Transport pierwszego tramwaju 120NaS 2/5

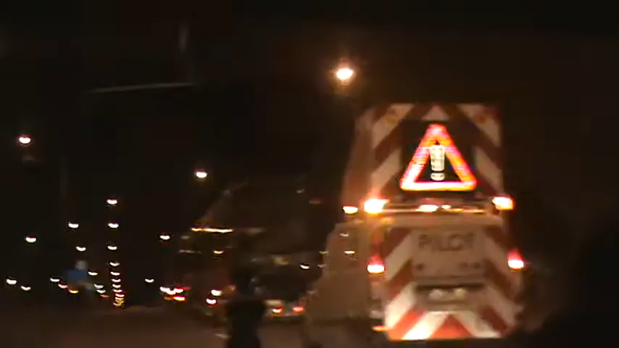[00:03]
Bo mogą mieć duży promień. Może zachodzić, o właśnie. Sam porę się ogarnął ten ten. No to my i tak zwolniliśmy, tak? Znakło.